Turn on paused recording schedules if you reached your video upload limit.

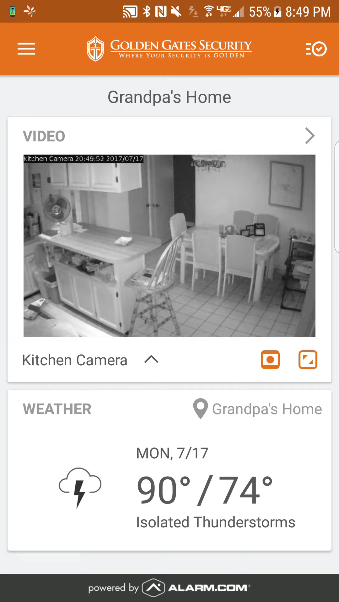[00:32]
video clips for up to for only five bucks a month. So that is an option. Now at the very top left, you're going to notice three little lines right on the left side of Golden Gate Security. You're going to go ahead and tap that. That's the menu button and you're going to look for video. So we have home scene security system images video. Yours might be different depending on what you have.